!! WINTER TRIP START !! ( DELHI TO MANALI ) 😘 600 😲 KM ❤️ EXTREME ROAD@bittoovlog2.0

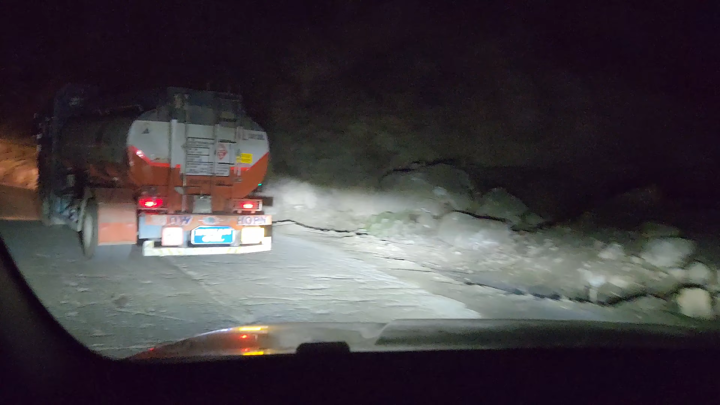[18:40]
वही तो देख लो गाड़ी की जो लाइट का
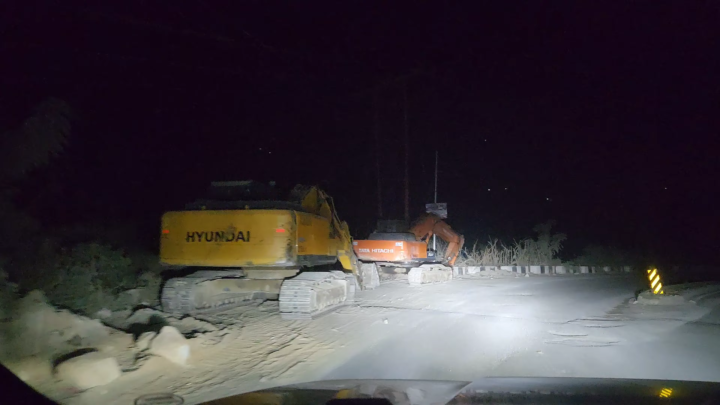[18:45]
परफॉर्मेंस देख लो गाड़ी की जो लाइट अमने करवाई थे काम बिलकूल एक दम किलियर दिखा रही है दिन निगाल रखा है और यहां से फिरा के डबल पेच हो गया है अब यह �
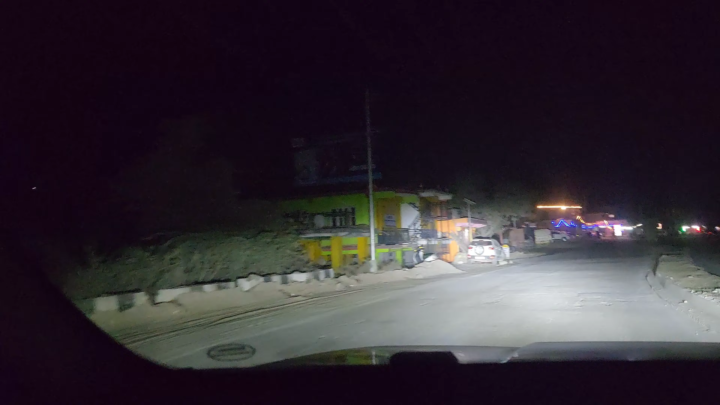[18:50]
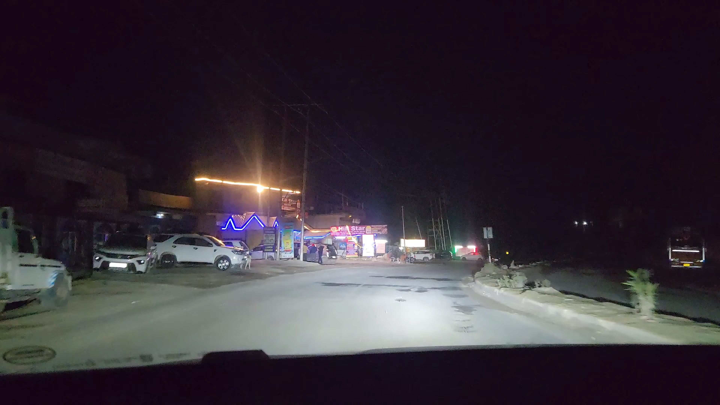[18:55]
पेच्च रास्ता है प्रत अब Color क्रावी के अब देख रहए है और यहां पर आकर फिरूरींस राज़ियर वाह देख़ी
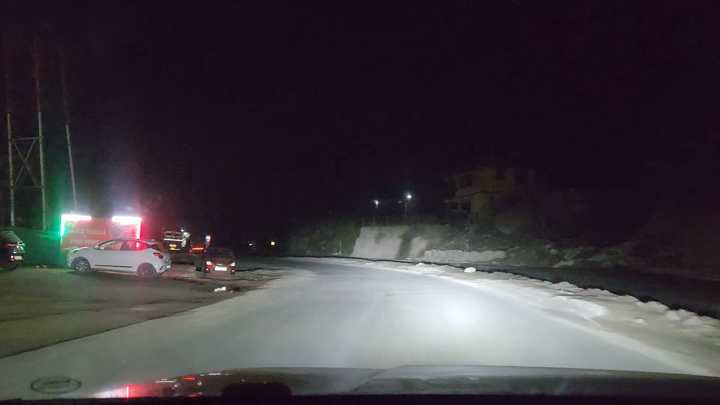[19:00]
है दो अब तो मैंसे थेक्छा
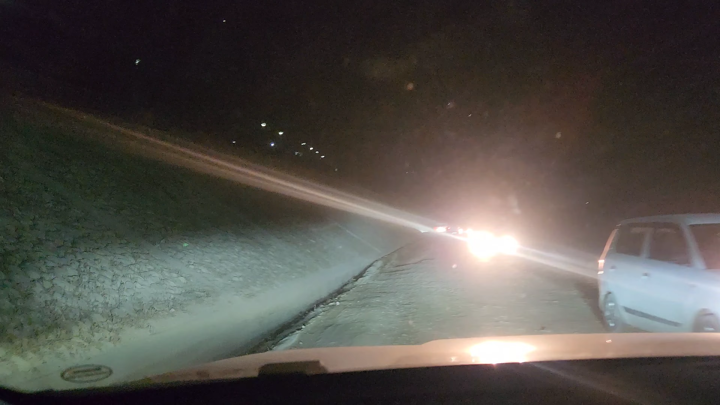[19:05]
है जो बाद यहे तेक्छा रास्ता है पर ंब नीचे डैम है माहले जाएँए पूरा लाइन धारींस घेक्चर रास्त पहेक से में पकसा दम जो दूसाल पहले आइथे ना, तो पकास अरास्त लेक्श तो तूम ह्यों भाही आप देखो क्या हाल हो गया है इसका बहुत है देख यह पुछा कश्छा है,
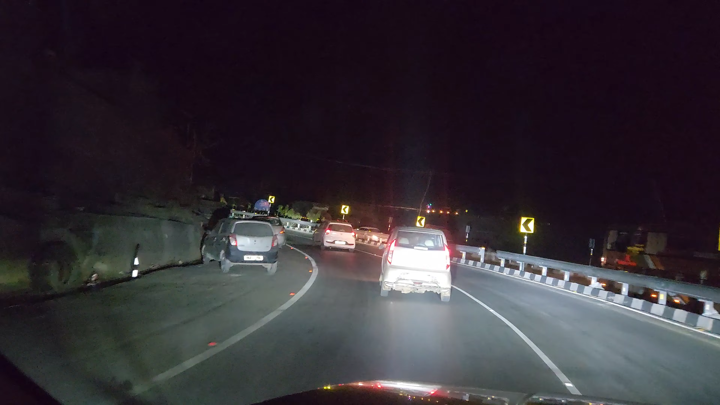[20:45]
एस्टिम एटिये देखो नेनो चल रहे है पहाड़ों पर एल्टीटी इतना है थे ना हमें पता है है पाई कैसी ड्राइविंग हो नेनो चलारहा है बंद है बंद है अच्छार इक्यावन लेक है था बाई तरफ
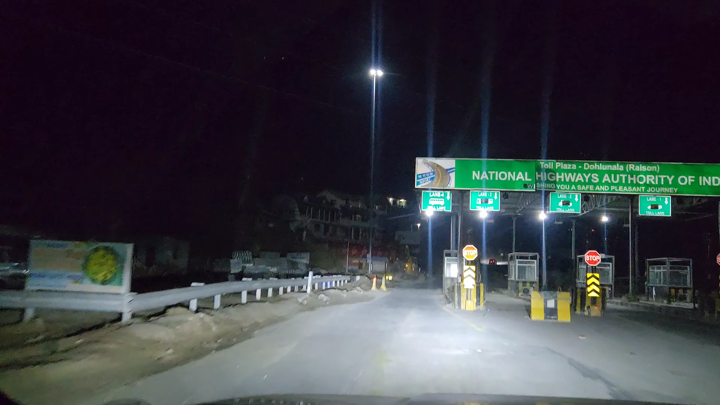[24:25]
ले लिए जाता था पहले तो गई यह देख रहो सामने कुछ दिख सके तो आपको भाई होशिश कर रहे है तो नीच उतर भी नहीं रहो है दिन में दिखाऊंगों आपको मैं तो मनाली में तो आ गए हम और यह
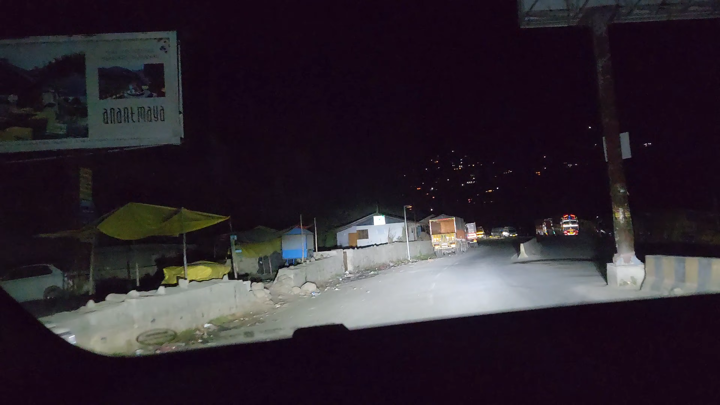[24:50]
मनाली है पूरा अभी एक्टी दिखाता हूं आपको अ� सर्विस सेंटर महिंद्रा के रात के एक बच के 20 मिनट हो रहा है और भाई हम क्यों जा रहे हैं वह मैं
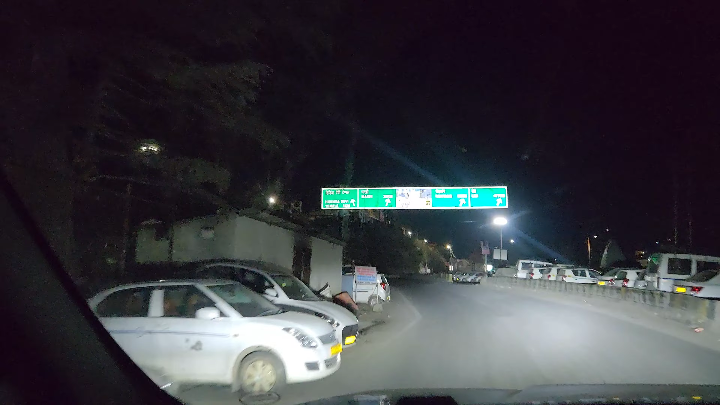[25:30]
मनाली जिस नहीं पता है उसको यह वाला रोड जो है आगे वाला यह
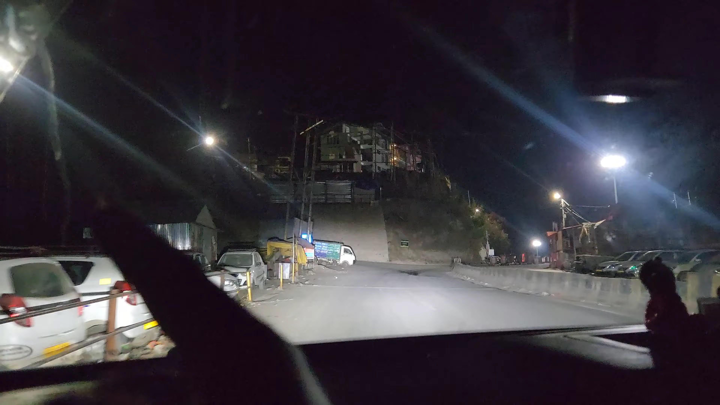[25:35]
उपर अंदर मॉडल टाउन मनाली में चला जाता है जो माल मत falar है मनाली का यह वाला रोड जाता है